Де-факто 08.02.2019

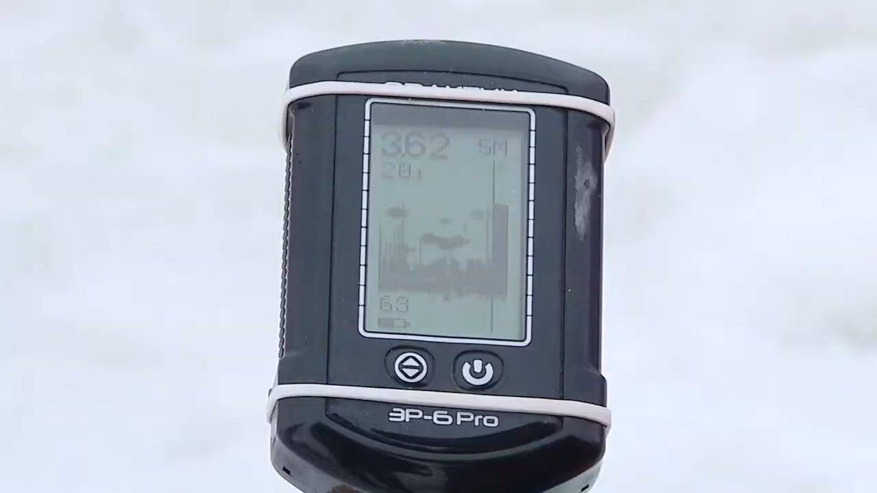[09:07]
Прибор подтверждает наличие рыбы, но вот на крючок она садиться никак не желает. Похожая ситуация и у сидящего неподалеку Василия Дорофейского.